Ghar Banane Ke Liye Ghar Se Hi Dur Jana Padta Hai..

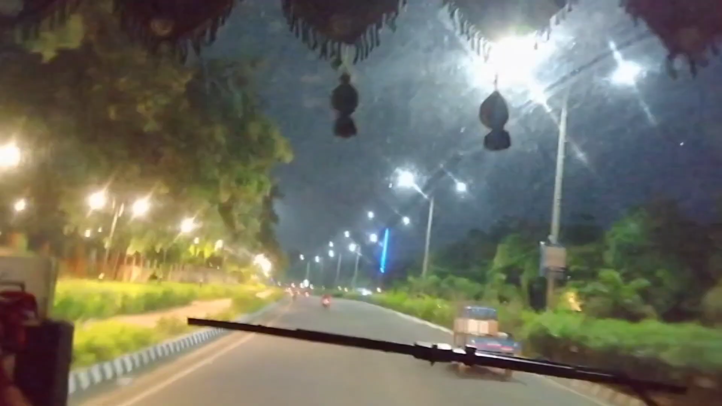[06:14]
रात के समय में कभी भी राउरकेला नहीं आई थी और बहुत ही सुंदर है राउरकेला का नज़ारा। अभी तरफ लाइट लगा है, हरा भरा भी सुंदर अच्छा लगा।